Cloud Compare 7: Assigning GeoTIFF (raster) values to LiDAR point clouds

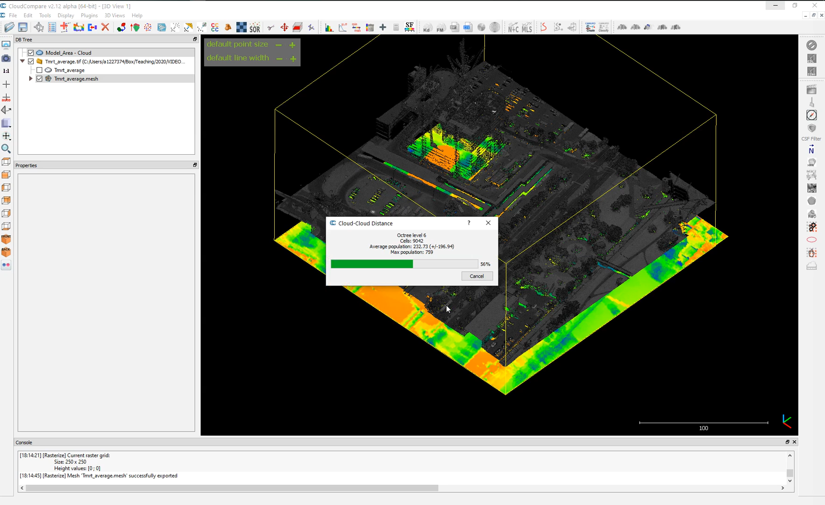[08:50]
We don't want that. We just want to do it faster for this tutorial. So it will take some time. If it shows here not responding, please don't touch your computer and try not to have any other software open. Okay.
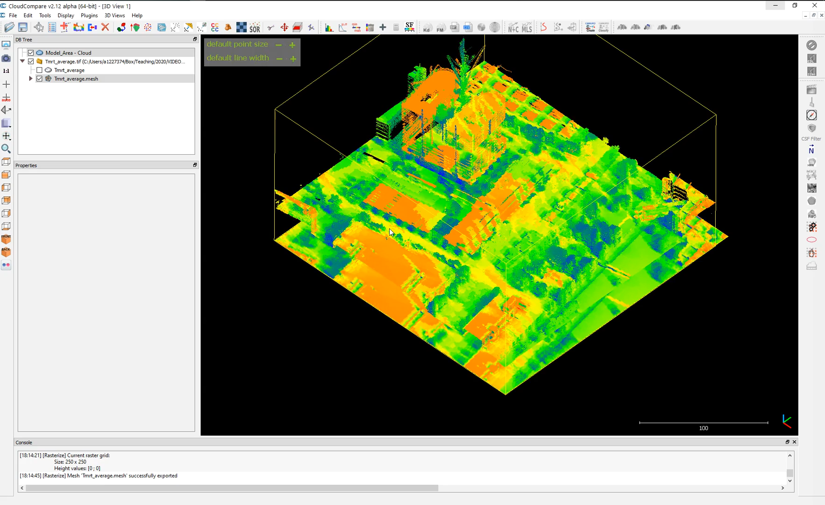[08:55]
Once we have done this, then we have this magic. We have the point cloud, the original point cloud now with the values. As you can see here, you have values. These values are a new scalar field called number one. This can be represented with different methods. So let me choose here. And number one, we choose edited or we choose the white.
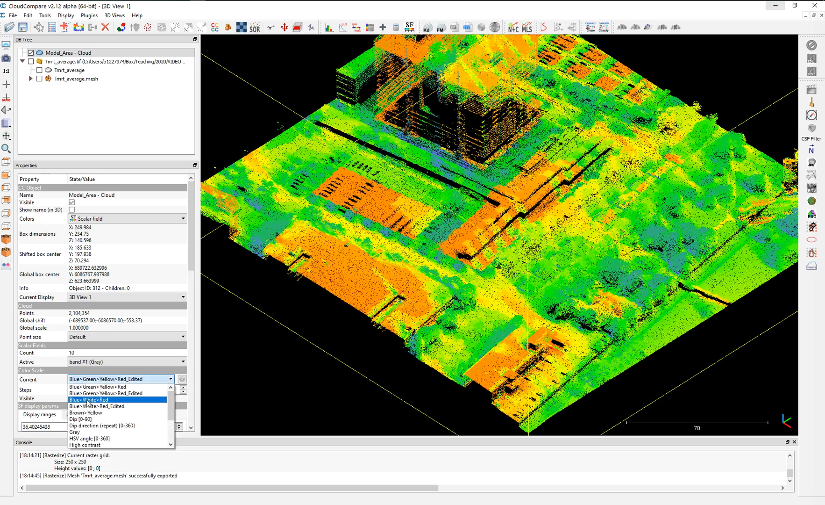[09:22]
So you see where the redder, the red areas are the hot spots and the cool areas are the cool spots. And now we know that it's properly done. And it's not just only a color because if you choose RGB, there's no RGB here assigned. You can export this as an RGB and I will show you quickly. If you want to put it in a Sketchfab, you need to export it as an RGB. So what we do here is we use the point picking and then we're going to choose any point here, let's say in the middle or in the middle of the street.
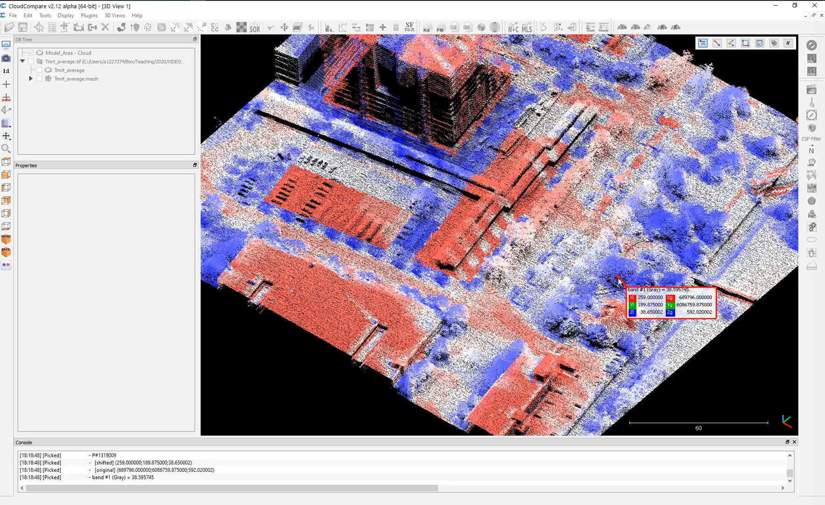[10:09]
So there is a considerable difference. The roof is 45, 46 degrees. And under the tree is 38. Considerable difference. So it makes sense. Now, how you export this, you can export as an RGB and put it in a Sketchfab. Or you just can keep it like that. And then you can use any sort of different type of method for representing this.
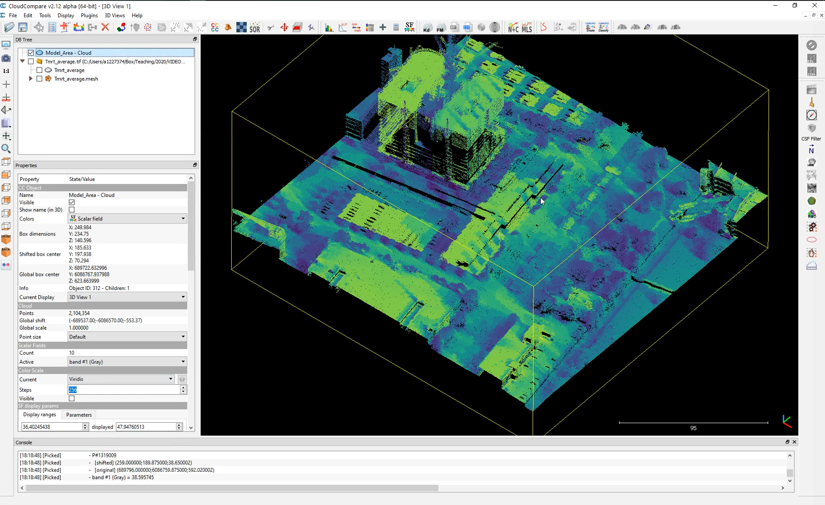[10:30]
So you can use this specific color scale or any other color scale you want. Let's make the red. The previous one makes more sense to me. Okay. Once you have done this, you just go to Edit, Scalar Fill, and then you can put Convert to RGB. You can mix it with existing colors if you want or not. There is another tutorial on this. It will be added at the end of this tutorial in the description as well.
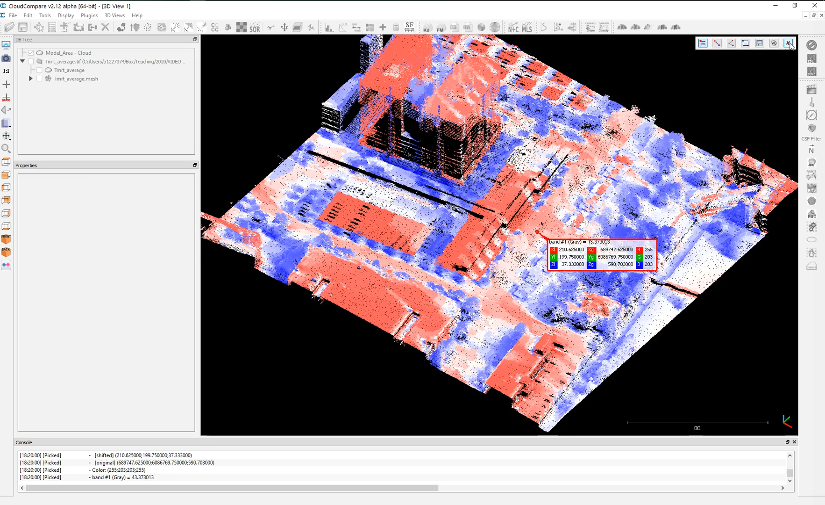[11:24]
And if you come back to the RGB, your RGB colors are representing your temperatures. And at the same time, you have the information of the temperature. If you put here your number one, it represents the value of the temperature. I know now they are, this is aerial LIDAR, okay? Airborne LIDAR. So it was taken with an air point. But now you have terrestrial LIDAR like the Leica model BLK360 that is taking, is creating the LIDAR point cloud with a thermal temperature already assigned to the value. So this is an alternative for those LIDAR point clouds in which you don't have the value of any information,
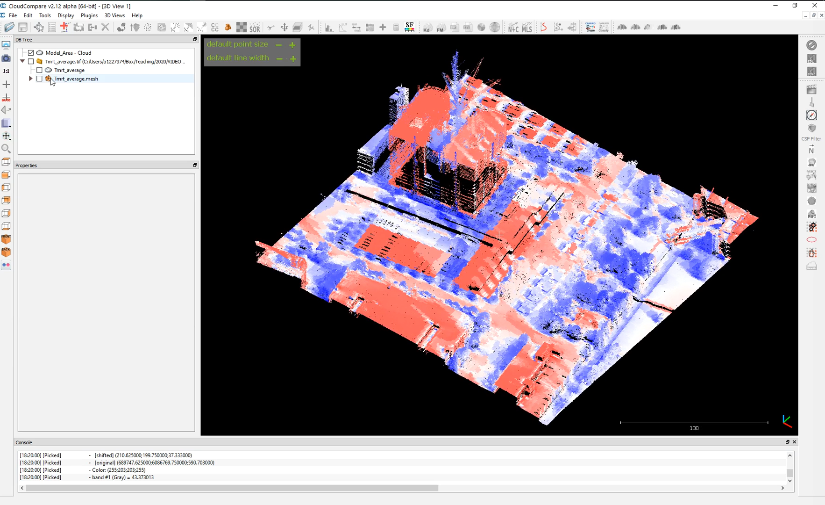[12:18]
You can assign air temperature. You can assign height. You can assign humidity. Or it can be wind speed. So I hope this tutorial is really valuable for you. You can still segment this using the point cloud classification, for example, here.
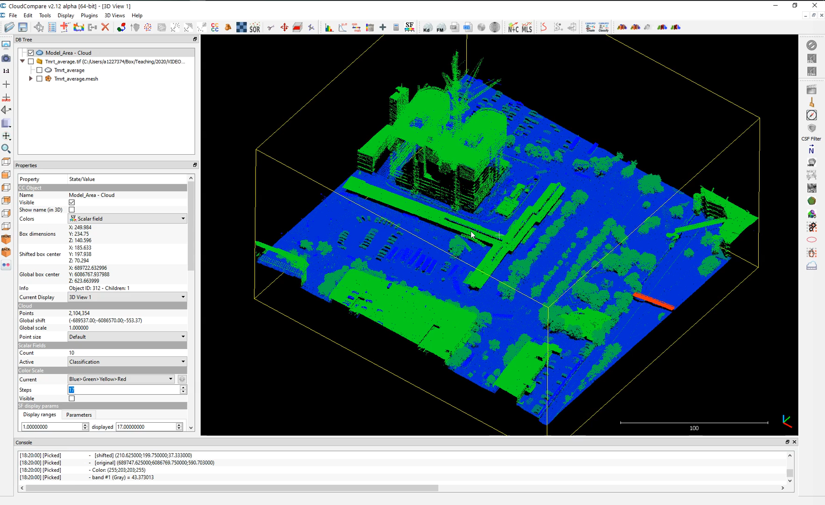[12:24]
You can use the classification to choose only those ones who are, let's say the ground, and avoid them or exclude the buildings. And we use this tool. We export it.
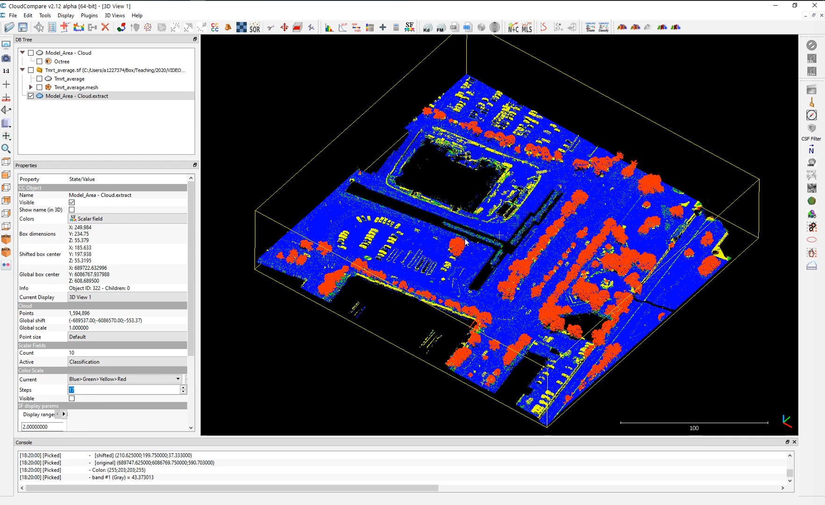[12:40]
So what you can get here is the temperatures of the, let me go again.
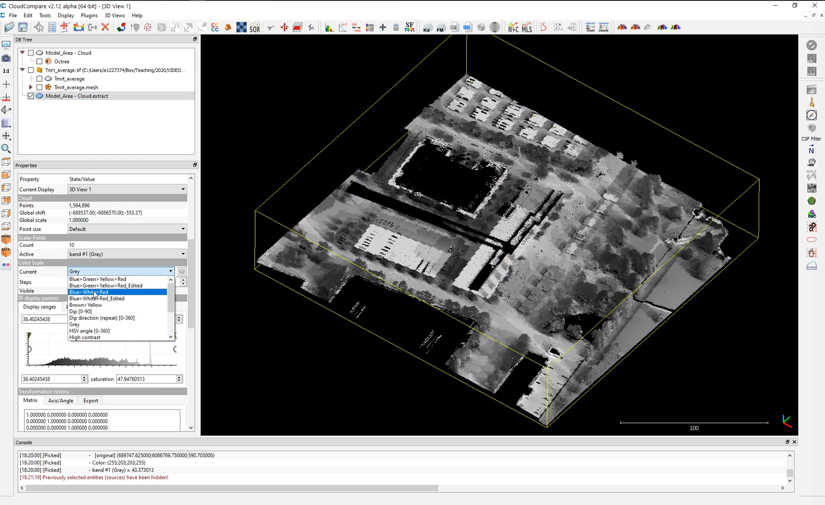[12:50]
These are the temperatures only of the ground and tree canopy. Very, very good. But we can also do segmentation based on temperatures. And that is more interesting.
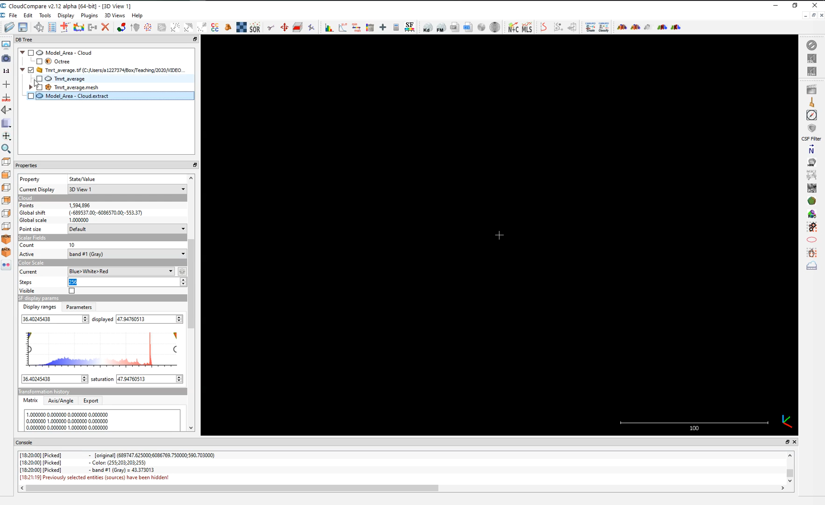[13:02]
So you choose here the model again. And now what we're going to choose is the band. And as you can see here, sorry, let's choose this.
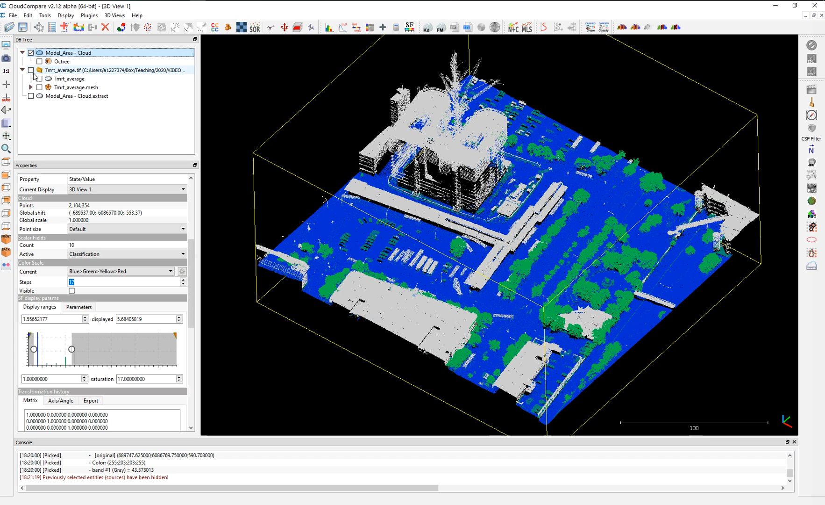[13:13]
Let's choose the band. This over here. Band number one. I want the red, blue and red. And I want to choose only the temperatures, the coolest spots. It's a very simple analysis. The real pro-analysis for cold spots and hot spots is using a special autocorrelation analysis. But that maybe, we may discuss this in future in our tutorial.
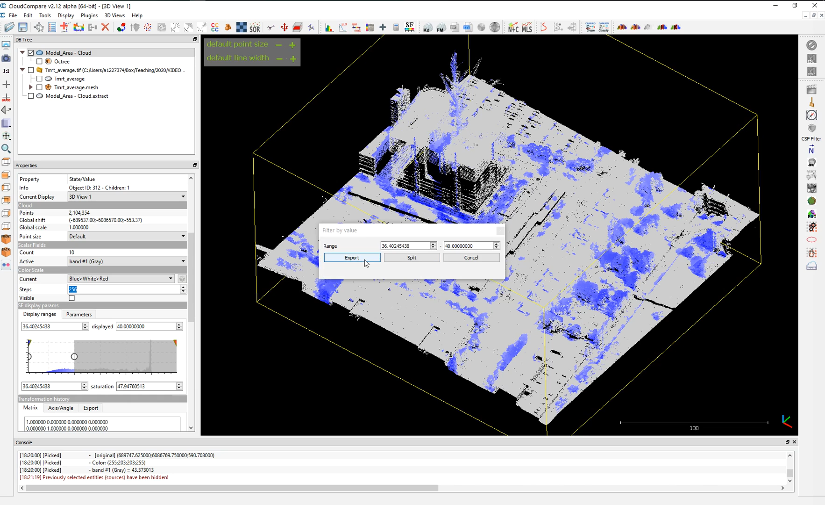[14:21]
Okay. You say up to 40 degrees. In fact, 40 degrees is really high. It's a bit uncomfortable. But anyway, you can use any range that you want or ranges based on thermal comfort indices. And then you put export. What you get here.
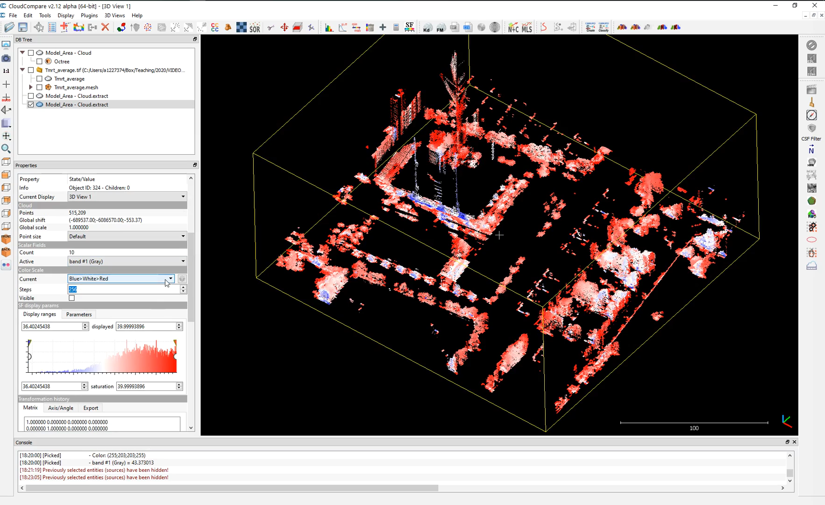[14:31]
It's only values that are in clouds or that represents the coolest spots or the values. Of course, you need to use a completely different,
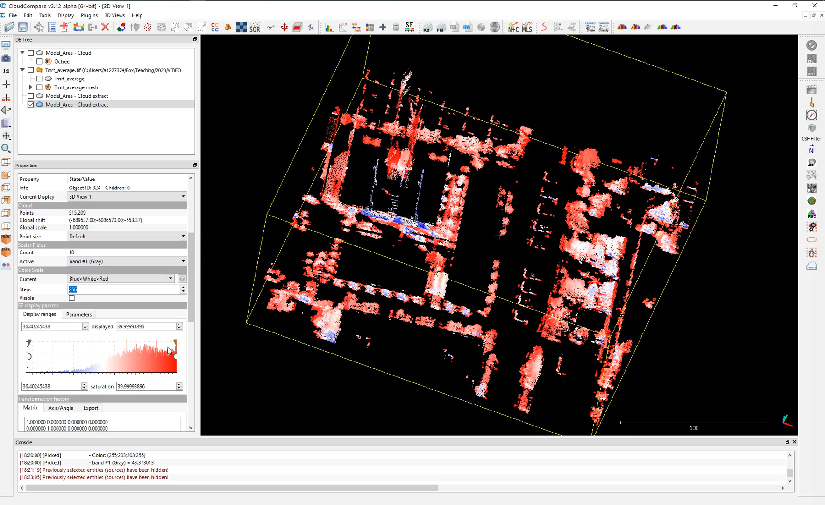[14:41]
let's say, method of representing this. Otherwise, it will look very awkward like this. Okay. So you can use this. So these are the cool spots.
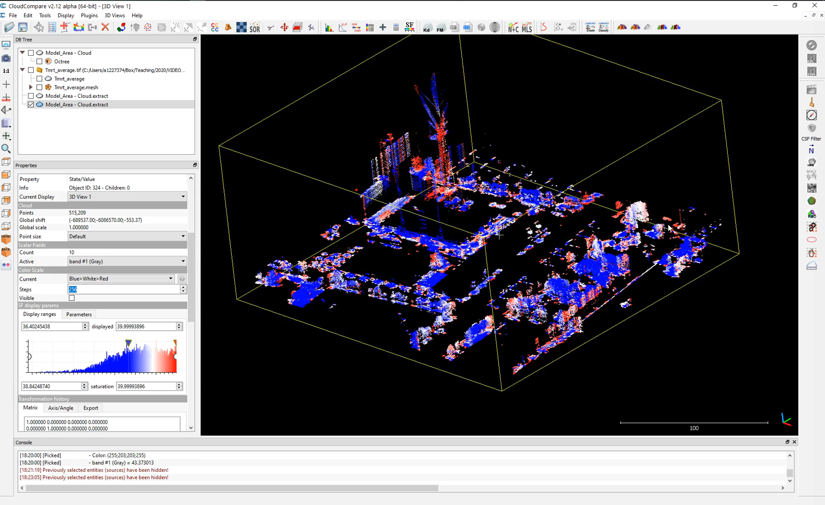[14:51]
You can exclude the building. So you can do this for the only the ground and tree. Okay. Let's do it again for this extract.
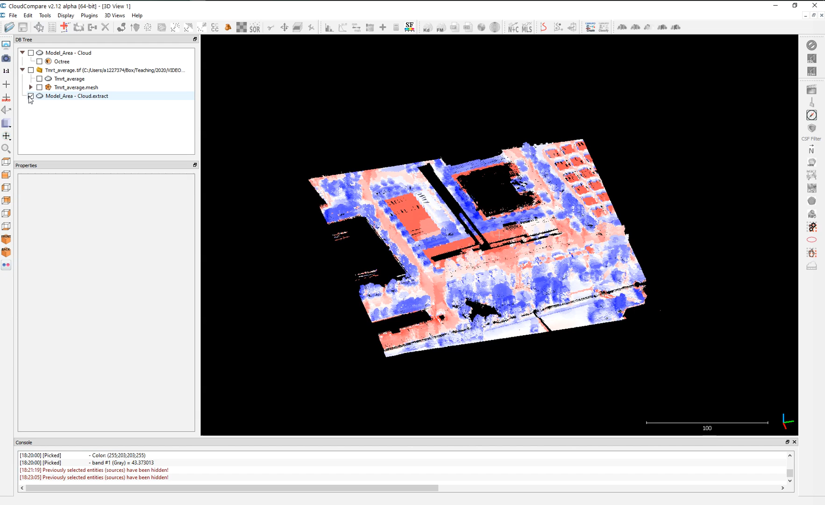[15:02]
And then let's choose those ones who are between 36 and 40. Okay. And that's it. That looks much better. We export. And so we have here, we modify these, the color scheme. So you have here really the coolest areas,
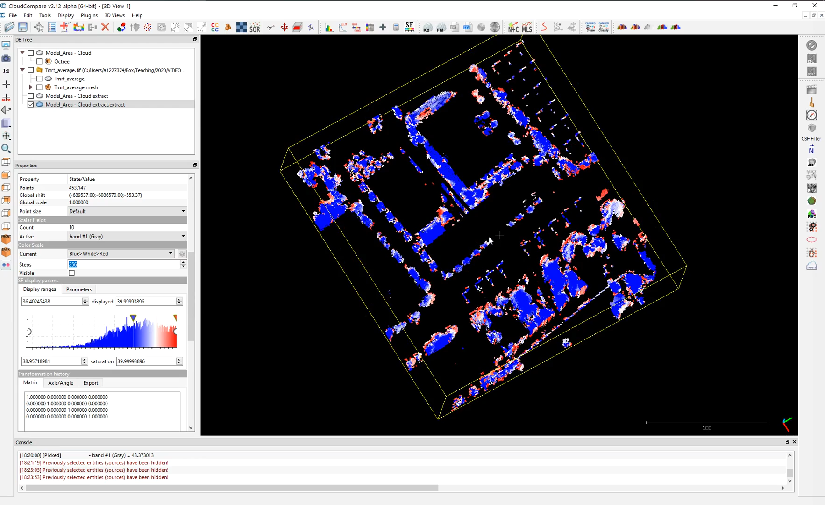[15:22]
which are basically the shaded areas under the trees, near the buildings, under the shading structures. So this is a very useful tool to do analysis of your pond clouds.